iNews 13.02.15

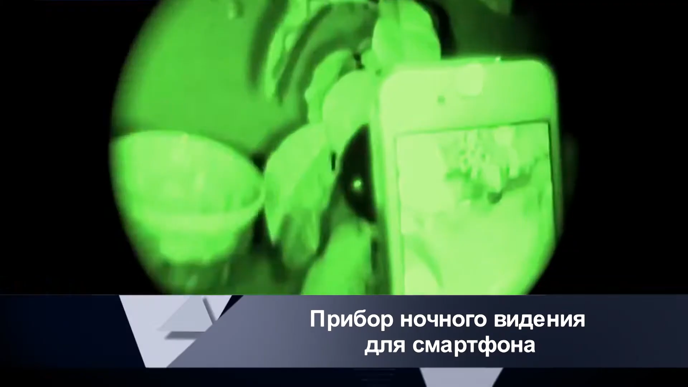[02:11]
Внешний девайс напоминает нечто среднее между объективом и фонариком,
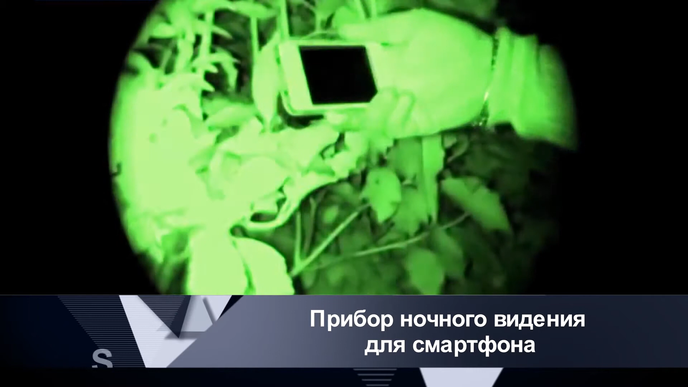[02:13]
но на самом деле это не что иное, как портативное устройство для ночной съемки.
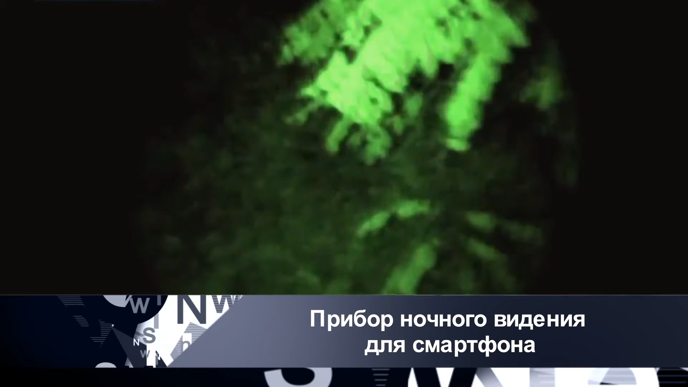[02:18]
Прибор работает в инфракрасном диапазоне и позволяет видеть объекты в полной темноте.
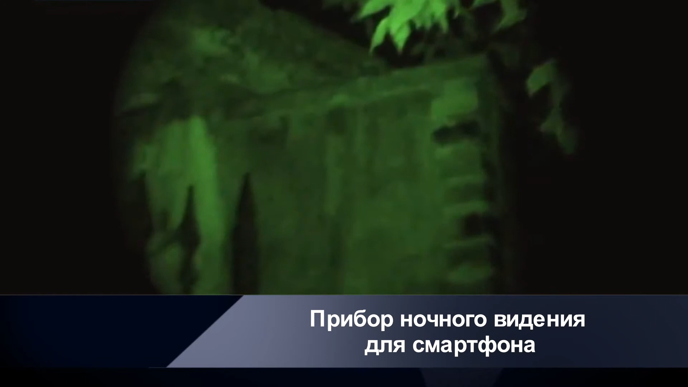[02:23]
Устройство совместимо со смартфонами на базе Android и iOS. С ними прибор синхронизируется посредством Wi-Fi.